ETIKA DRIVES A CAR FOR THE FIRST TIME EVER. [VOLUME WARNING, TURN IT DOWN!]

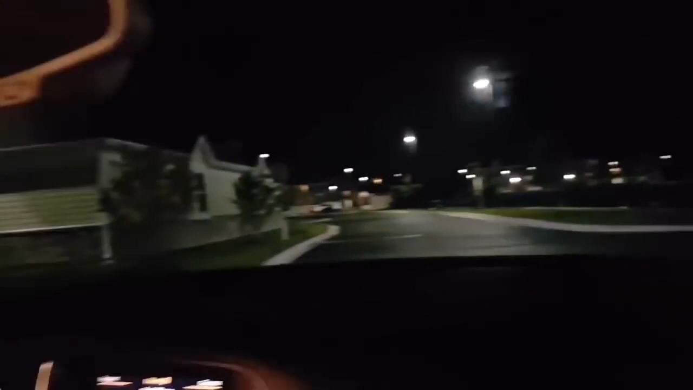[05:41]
Okay. I'm so sorry. Etika, stay on the right side of the road. On the right side of the road. On the right side of the fucking road. Right. Okay. Dude, we're gonna fucking die tonight.
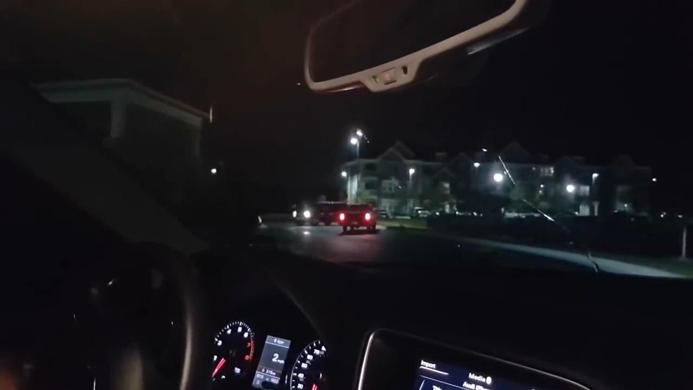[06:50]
Yo, it's a big body, too. Oh, my fuck. Oh, my God. Yo, just stay where you're at. Oh, my God. Just stay. Okay. Just stay. Pull, what? Push the brake. No. Don't. You're good. See? He's fine. Oh, my God. You did it. Okay. You passed your first fucking car. Couldn't we use a less expensive whip for this?
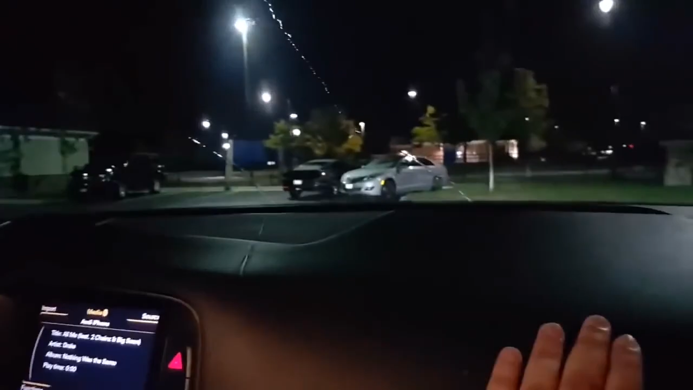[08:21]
Now, give us a fucking turn. Oh, shit. I showed it in the video. It doesn't fucking matter anyways. Oh, shit. Oh fuck me.
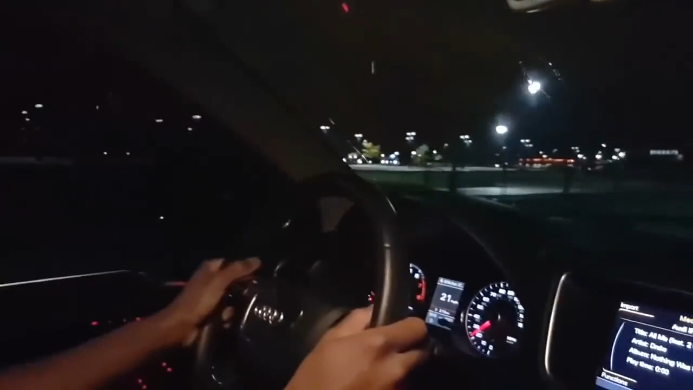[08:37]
Yo! Help! 25 miles an hour, kill me! Fuck! Etika! Shit! Okay! Holy shit! Stop! Help!